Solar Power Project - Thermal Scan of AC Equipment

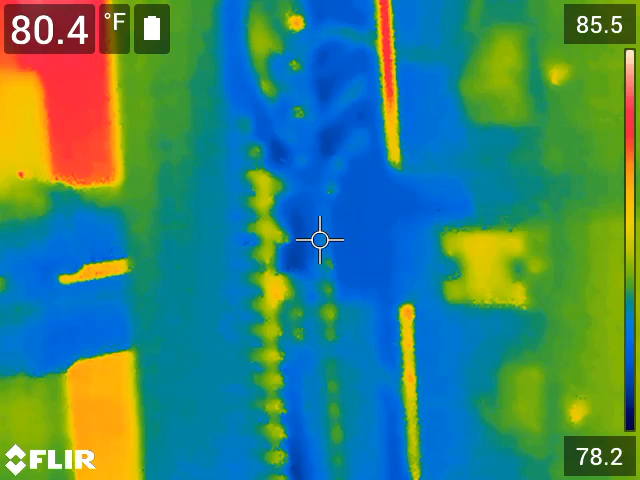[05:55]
On screen: spot 80.4°F
Absolutely no issues. Of course, it's not pulling any load.
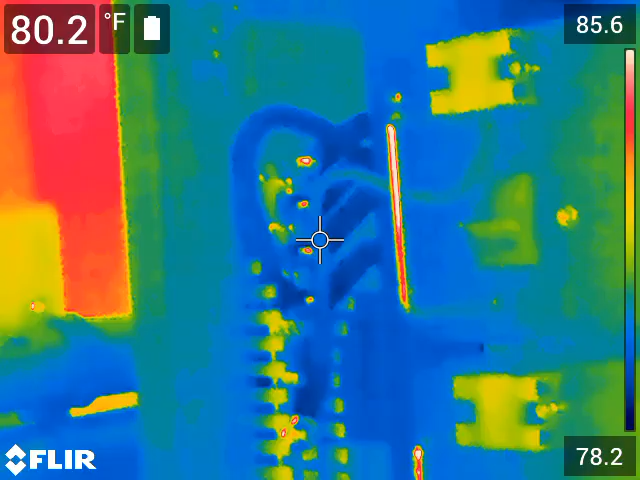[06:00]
On screen: spot 80.2°F
You see the red part? That's that shiny metal on the handle. So I can't get a temperature on it because it's reflecting heat probably off of me.
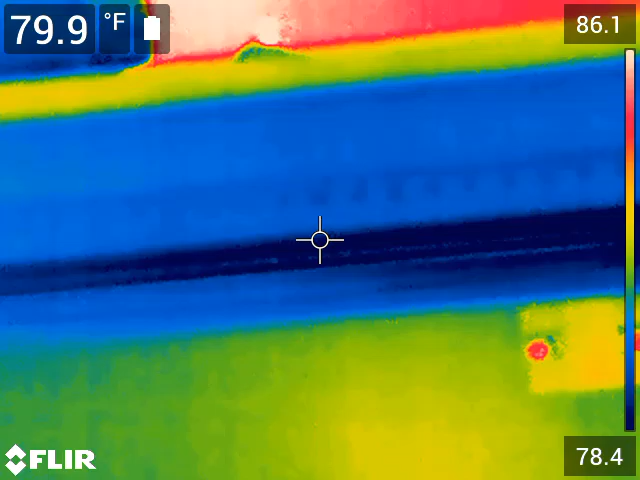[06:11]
On screen: spot 79.9°F
This is the DC, the negative side. Again, I can get the temperature off that wire right there.
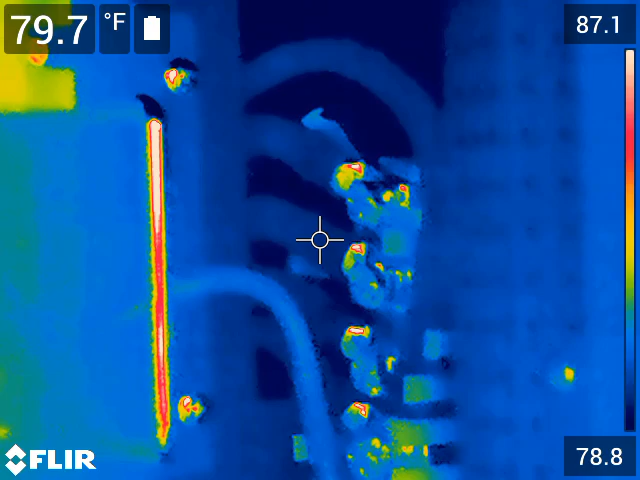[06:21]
On screen: spot 79.7°F
But I can't get the temperature off
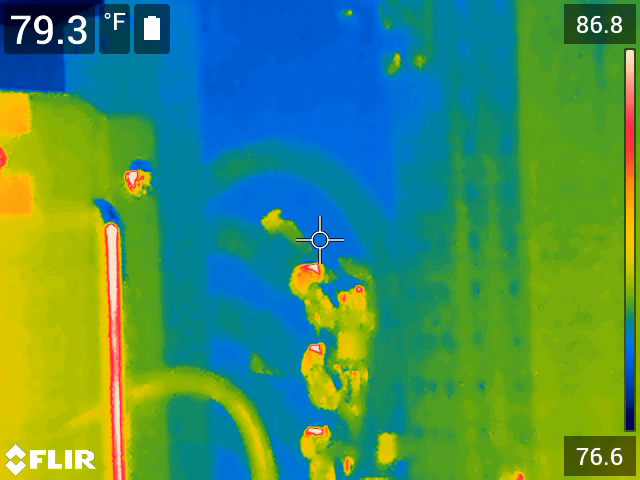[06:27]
On screen: spot 79.3°F
the lug because the lug is bright and shiny. And it's reflecting heat from somewhere else.
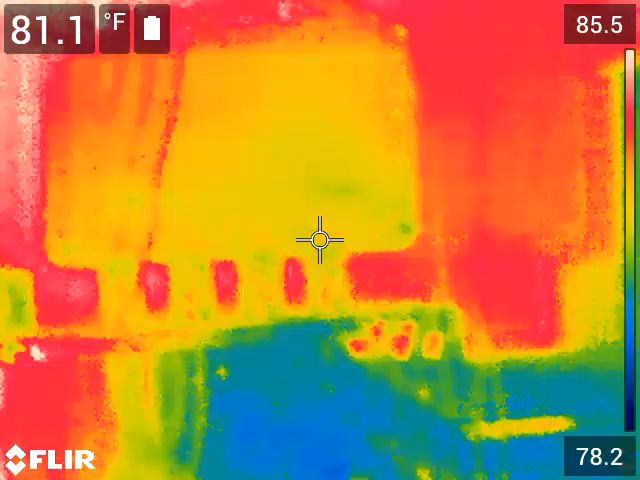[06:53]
On screen: spot 81.1°F
At any rate, no thermal issues out of the ordinary.
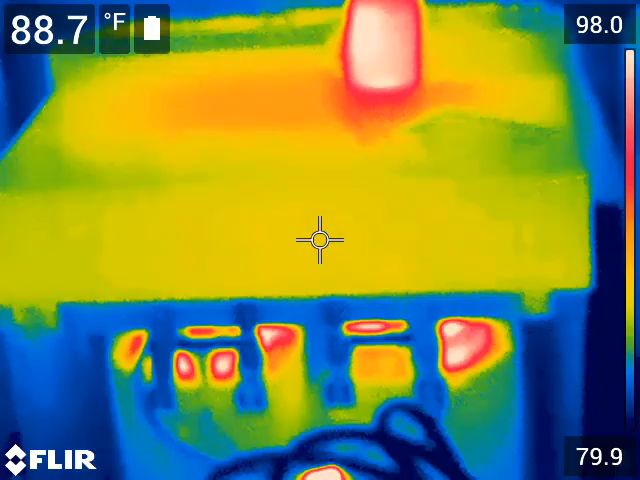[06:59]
On screen: spot 88.7°F
Everything's looking good.
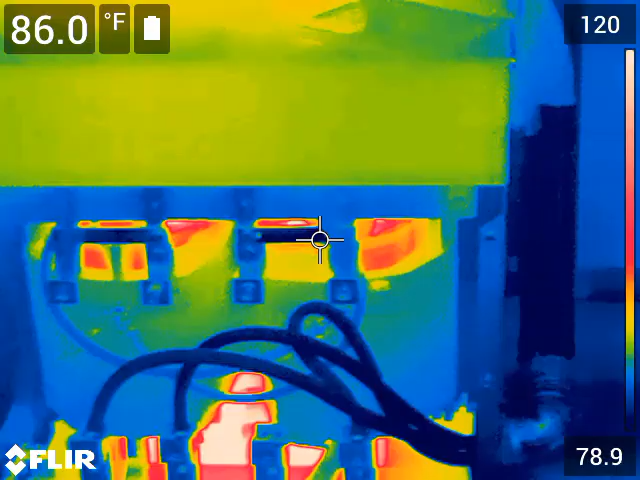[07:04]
On screen: spot 86.0°F
I'm going to say the AC connections are good.
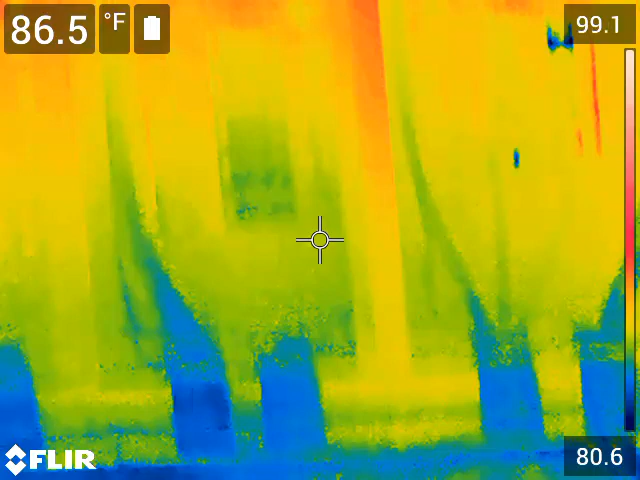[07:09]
On screen: spot 86.5°F
The only little potential thing is right there. But you can see there's just only a one degree temperature difference. These LED lamps here, they're pretty warm on the end.
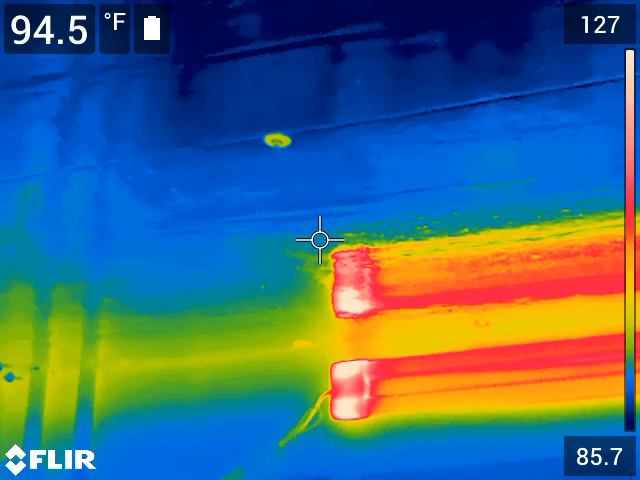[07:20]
On screen: spot 94.5°F
I may end up putting something else in here.
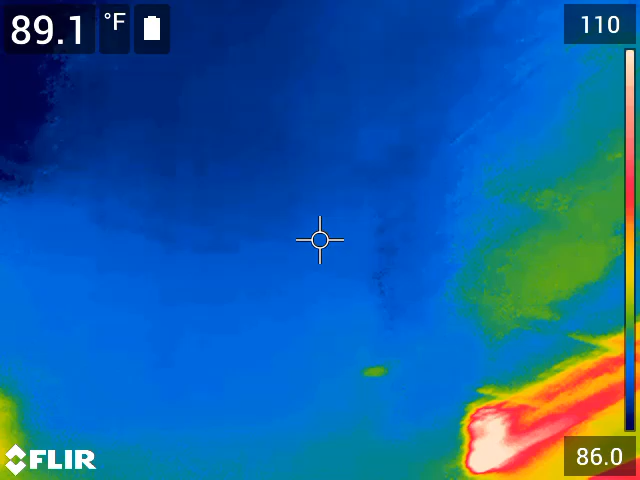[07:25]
On screen: spot 89.1°F
Of course, these lights are only on when I'm in here. But you can also see where I'm getting heat into the building.
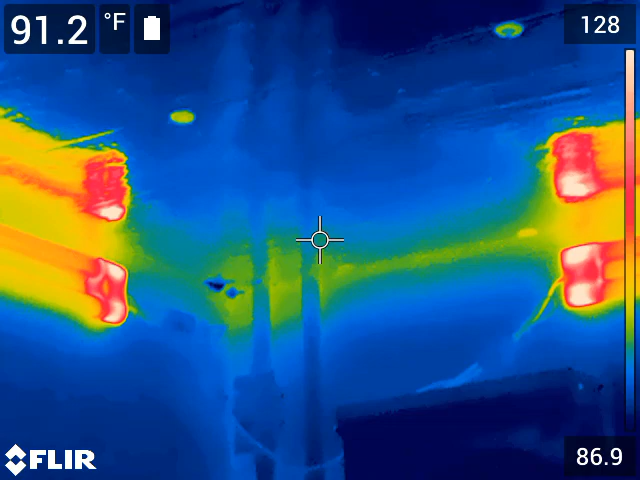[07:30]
On screen: spot 91.2°F
That's the seam and the ceiling that I just put in. I've got to come in and caulk those.
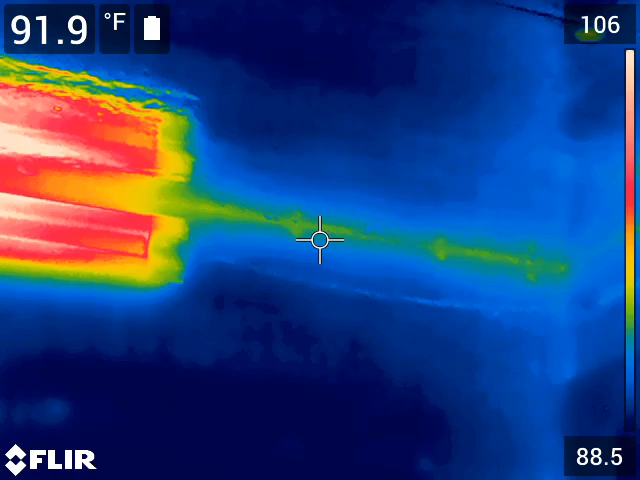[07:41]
On screen: spot 91.9°F
Let's see, that's the tube. Oh, okay, that's reflecting.
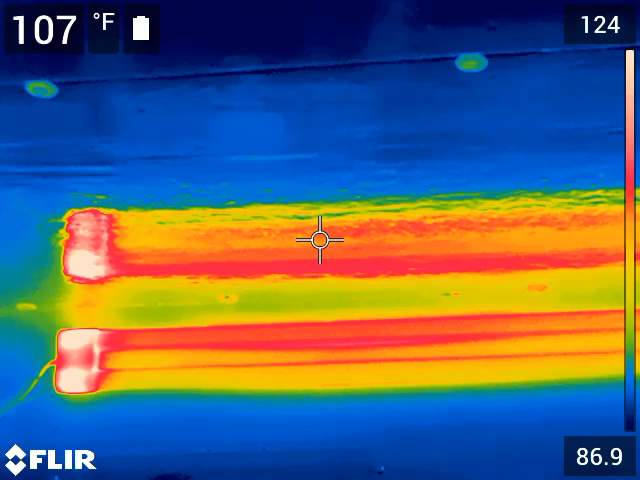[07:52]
On screen: spot 107°F
Right up the top, see that's that shiny metal surface. This bottom is the light fixture itself.
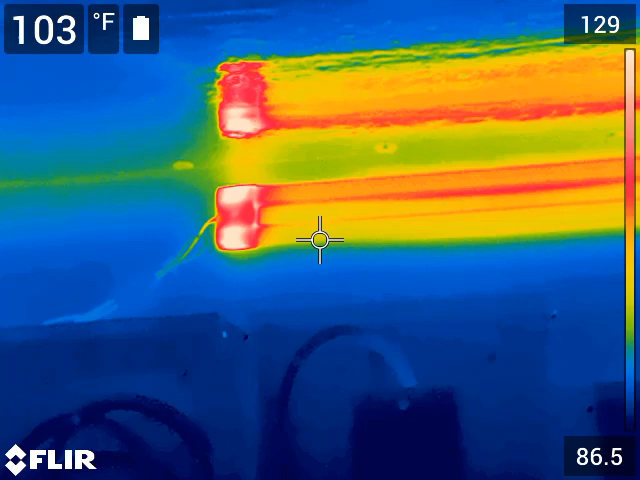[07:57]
On screen: spot 103°F
This top up here, it looks like a second light on top of it.
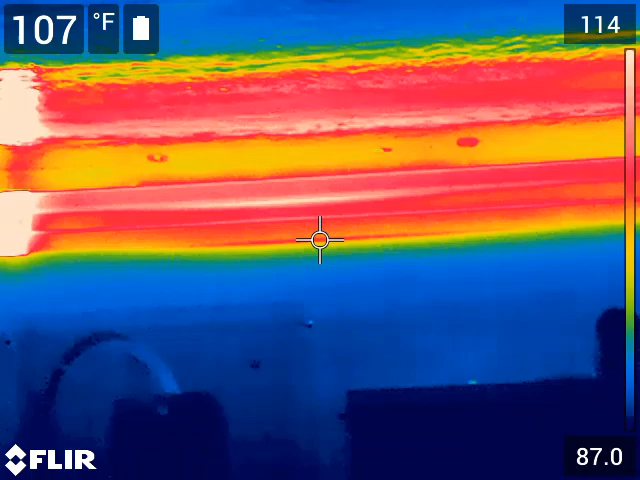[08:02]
On screen: spot 107°F
But it's not. It's actually reflecting off this foam insulation that has
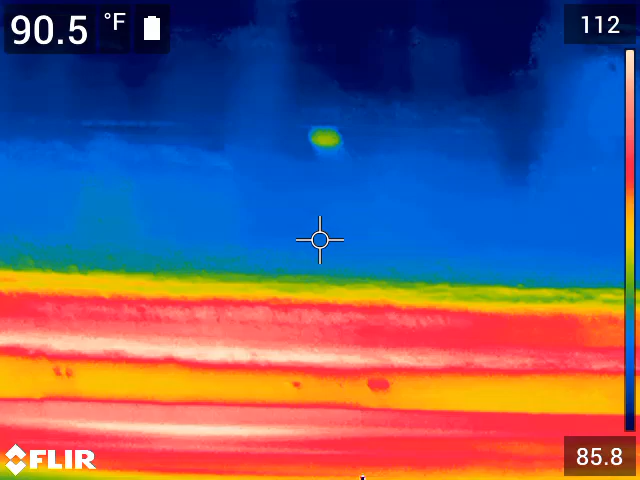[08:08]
On screen: spot 90.5°F
aluminum face to it.
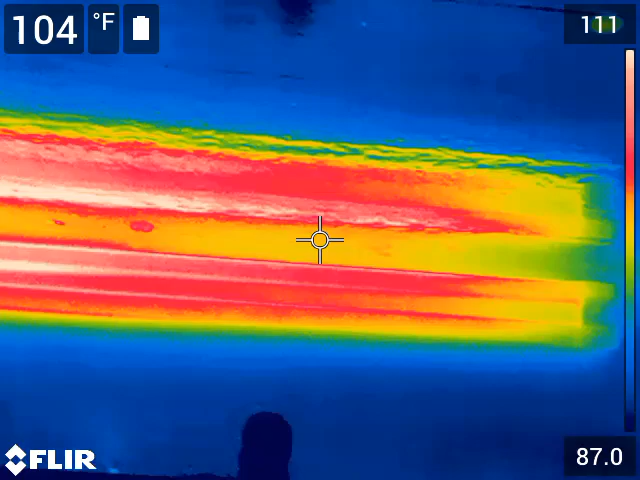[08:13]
On screen: spot 104°F
That's the reason you can't get a temperature reading, an accurate temperature reading off bright shiny metal.
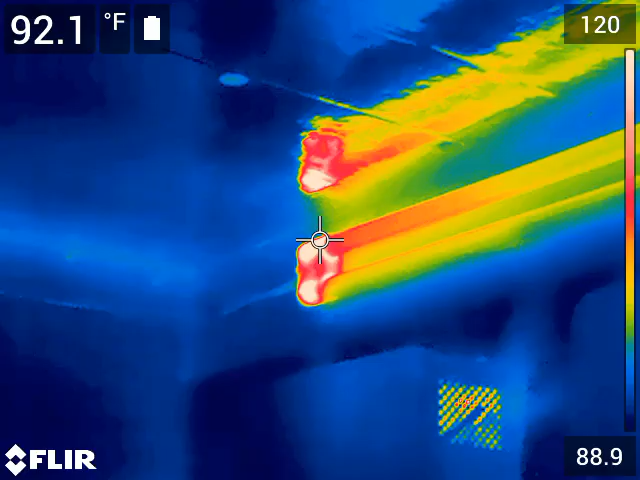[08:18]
On screen: spot 92.1°F
Same thing here. That light is reflecting here.
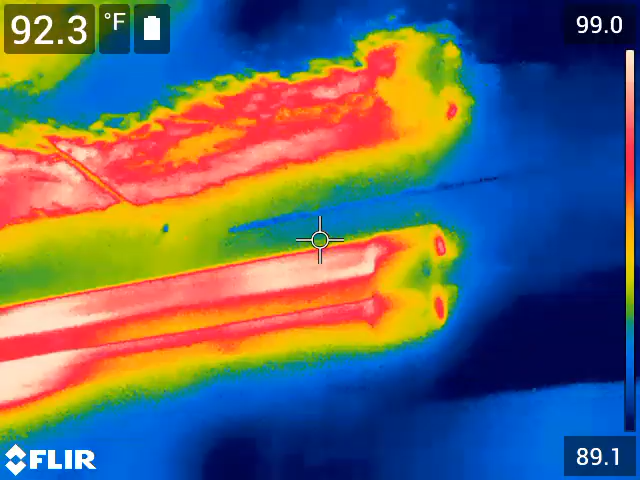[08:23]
On screen: spot 92.3°F
This is the light. This is the reflection. Same here.
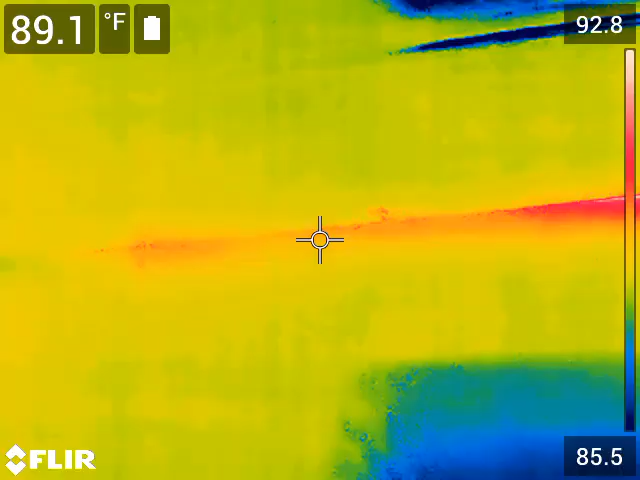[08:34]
On screen: spot 89.1°F
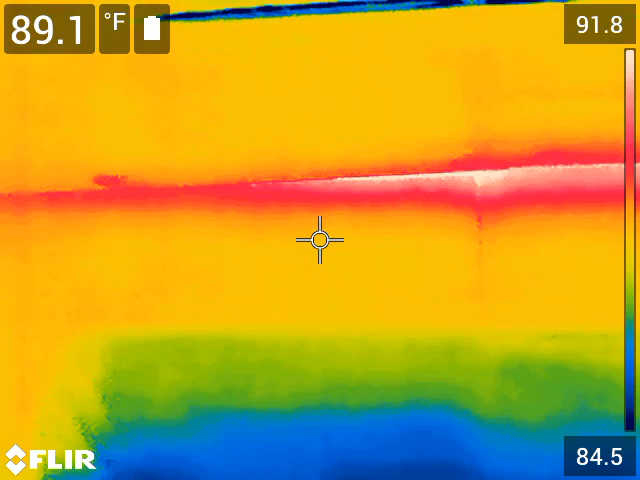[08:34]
On screen: spot 89.1°F
This is the AC. Let's see.
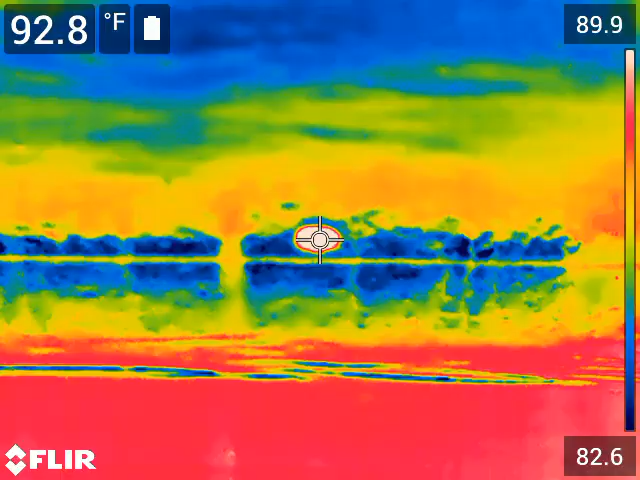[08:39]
On screen: spot 92.8°F
That is, uh, it's got to be one of those screw heads. I've got a little taping to do. But it all looks good.
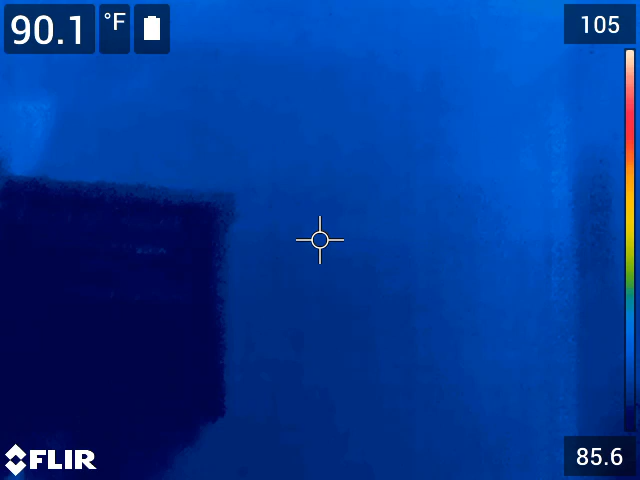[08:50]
On screen: spot 90.1°F
So I'm going to call this AC wiring, uh, okay, and it passes.